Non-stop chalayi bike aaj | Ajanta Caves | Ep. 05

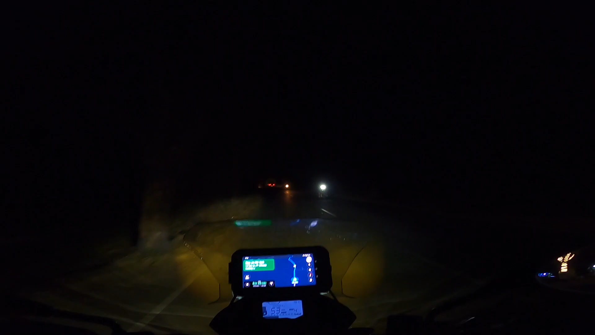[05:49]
जैसे अभी और 170 किलोमीटर बचा है, गूगल मैप बोल रहा है 3 hours 45 minutes 3 hours 45 minutes लगेगा।